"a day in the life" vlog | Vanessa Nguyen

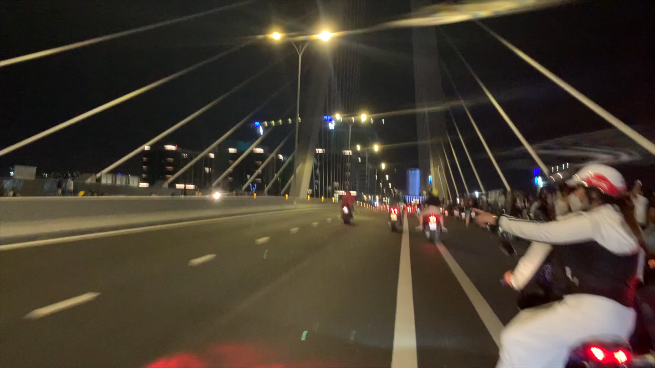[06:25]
And this bridge right here is brand new,
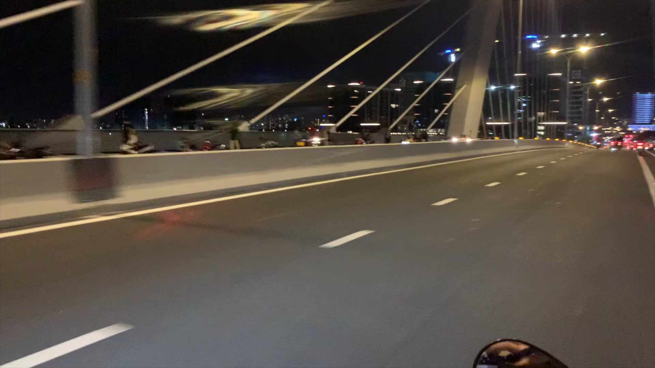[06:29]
so you can still see lots of people parked on the side of the bridge to hang out or to take pictures of the beautiful river scenery.